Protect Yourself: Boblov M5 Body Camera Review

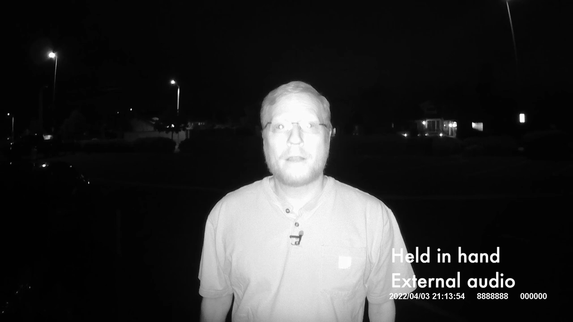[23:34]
So I'm in the same park and it's relatively the same amount of darkness. So after that, I'm going to show the car and then out here in the park. And then I'm going to do the same thing with the N9 so we can see which infrared is stronger on those cameras just for fun. All right, let's go.
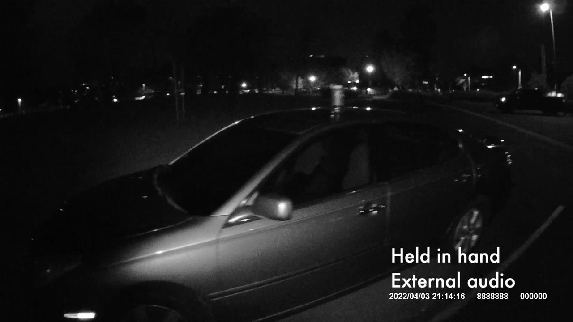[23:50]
So we can see here, it does illuminate the car. From my memory, this does seem stronger than the N9.
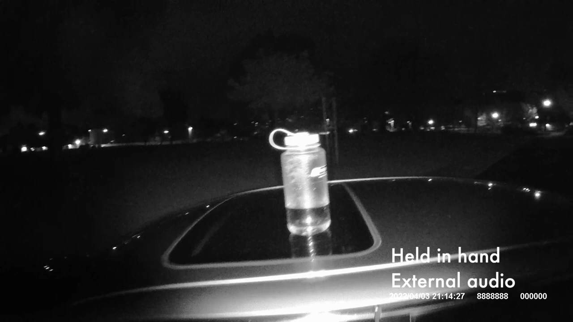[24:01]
And I don't have a can, just my water bottle there. So this is roughly, I'd say 30 feet.
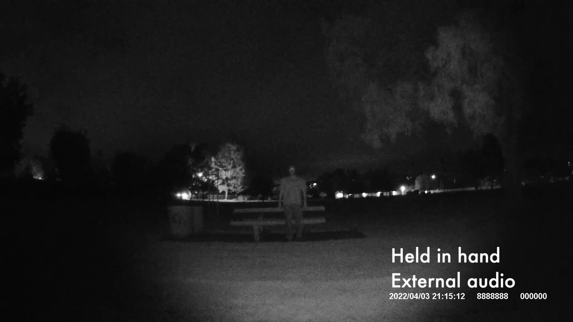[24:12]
And I wonder how it is that you can see me. And as I come forward, this will involve some math. So 27, 24, 21, 18, 15. And I'm thinking about it. That's 12 feet away. And I wonder how it is on camera to be able to see me very clearly with the night vision. A little closer, about 9 feet and about 6 feet.
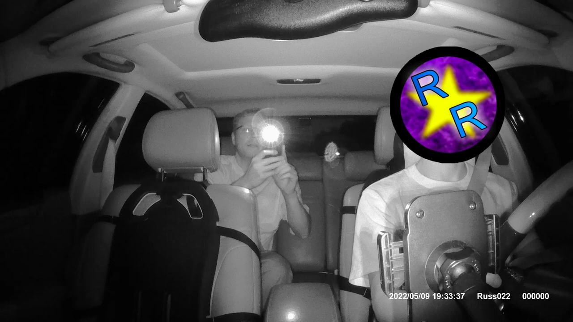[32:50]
Because, whoa, that's kind of bright. I'm so sorry. It's almost as bright as that red blinking light up there. I think you may need to put a piece of electrical tape over that top left red blinking light.